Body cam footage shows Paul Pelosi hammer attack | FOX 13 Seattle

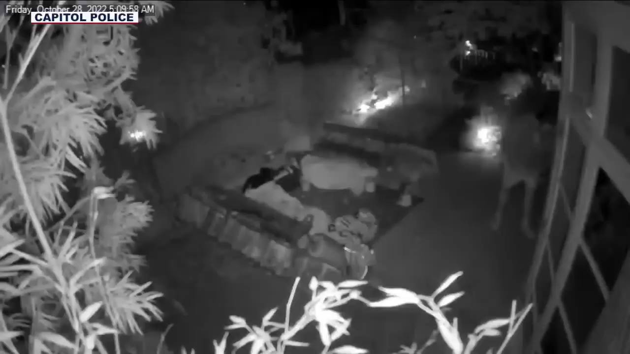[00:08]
This attack happened in October at their San Francisco house. The incident begins with the suspect, David DePapp, breaking into the home. The break-in was caught on Capitol Police surveillance cameras that you're looking at.
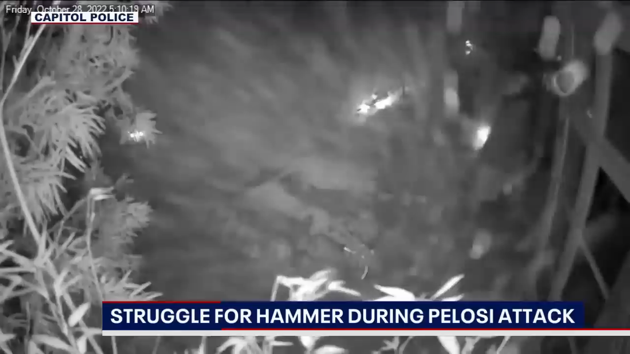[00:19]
Police say DePapp scopes out the glass door, then repeatedly swings what looks to be a hammer before he finally makes his way into the home. After that break-in, Paul Pelosi calls 911. This gentleman just came out of the house, and he wants to wait here for my wife to come home. Do you know who the person is?